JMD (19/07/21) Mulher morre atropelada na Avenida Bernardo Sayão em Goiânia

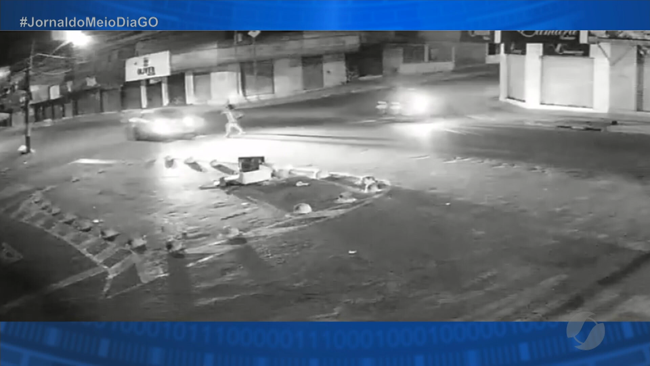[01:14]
Agora, olha só a mulher atravessando a pista e, de repente, é colhida brutalmente por esse veículo. Você viu, o parabrisa ficou completamente quebrado, porque o impacto foi forte e, daí, mais uma vez, os questionamentos que sempre fazemos aqui no Jornal do Meio Dia. O que está acontecendo? As pessoas pegam a direção, se distraem com o celular.